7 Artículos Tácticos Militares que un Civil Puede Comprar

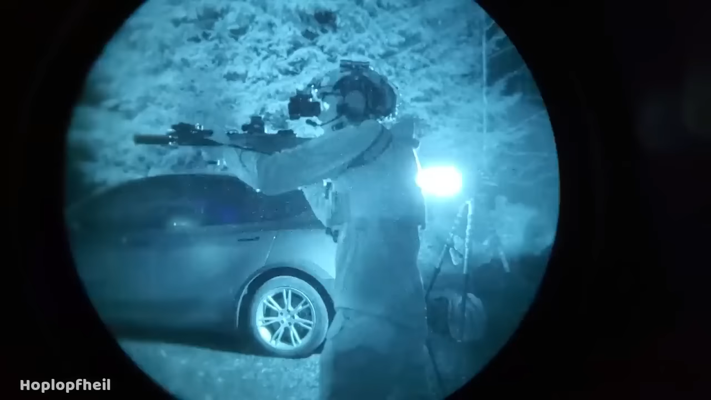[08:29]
especialmente útil para realizar cacería nocturna y actividades al aire libre, además de verte genial. Entre estos artículos podemos ver los Nightbu NB60 en $500 dólares, el cual otorga una visión ligeramente pixeleada,
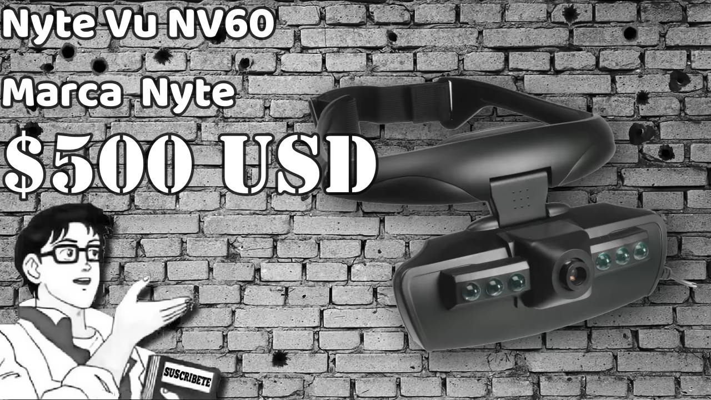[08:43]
pero permitiéndote ver en la oscuridad medianamente bien con una batería de 4 horas de duración. La Neukon Optic NBS 15MA-GBW autoguiado de tercera generación en $11,500 dólares,
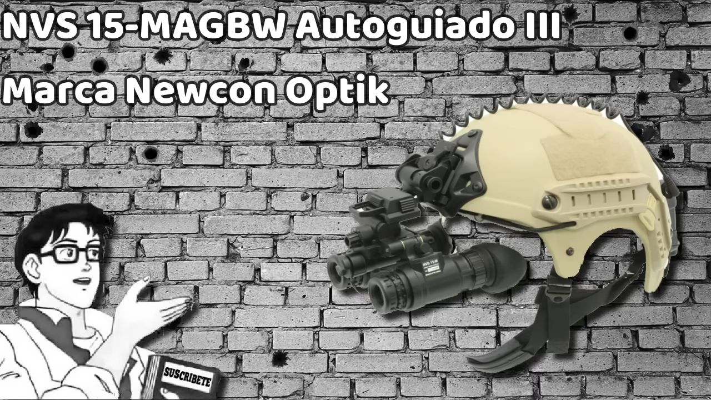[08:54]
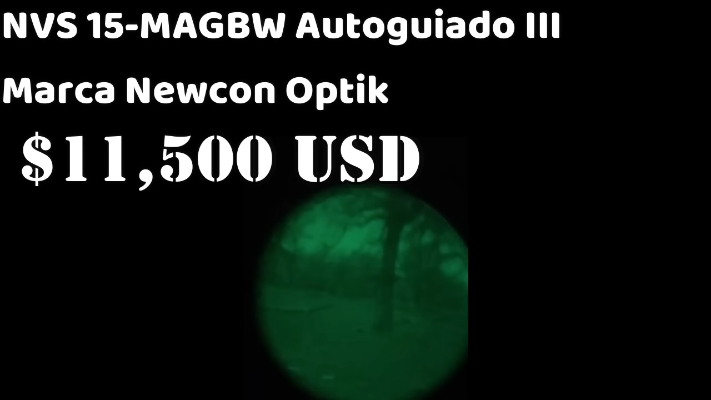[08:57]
otorgando 40 horas de funcionamiento antes de agotar su batería junto con un adaptador para el casco y cámara.
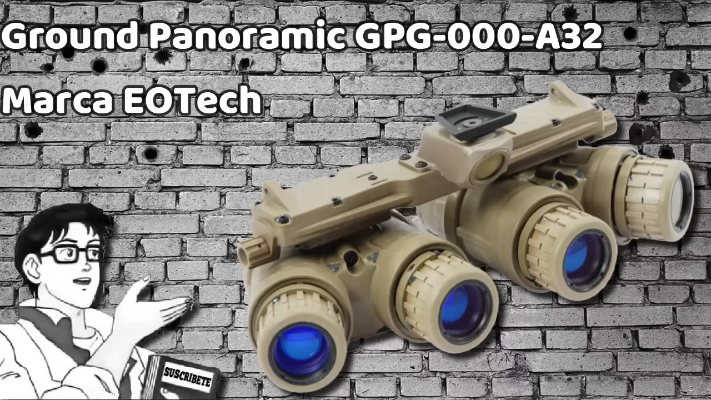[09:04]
Y por último, los Eotech Ground Panoramic GPG-000-A32 por la módica cantidad de $40,800 dólares, pero tranquilo que el envío es gratis.
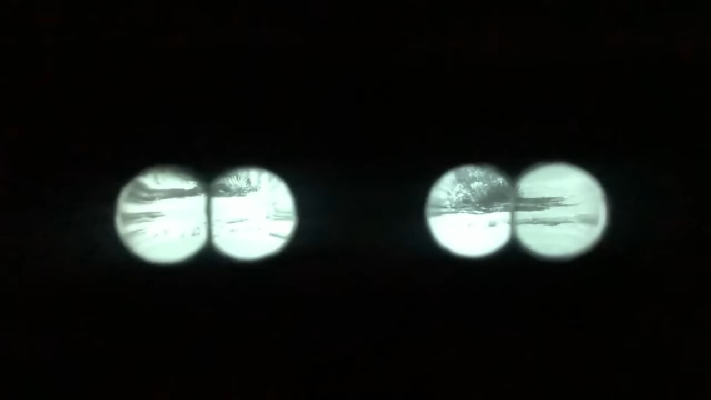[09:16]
Este otorga una visión panorámica lo que te deja ver más allá de lo que tus ojos normalmente lo harían.
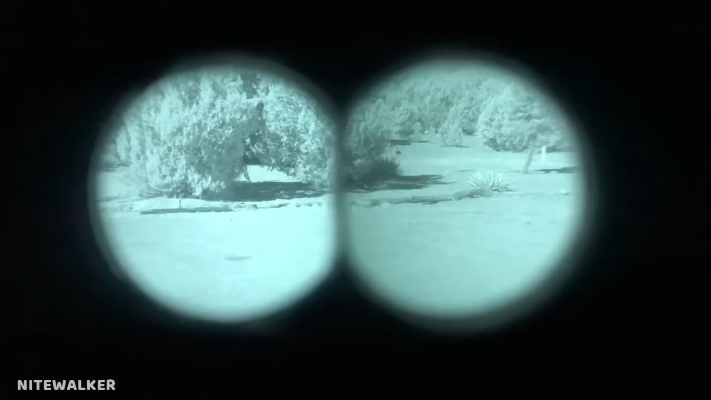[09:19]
Una imagen completamente nítida, un adaptador para el casco y cámara con una duración de batería de solo 8 horas,
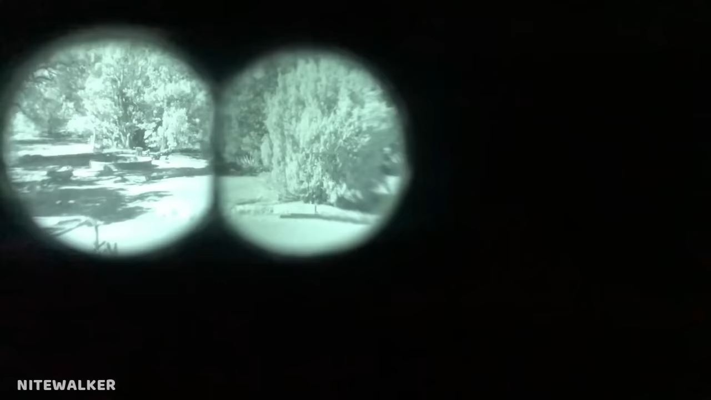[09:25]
pero para compensar viene con 3 baterías extra,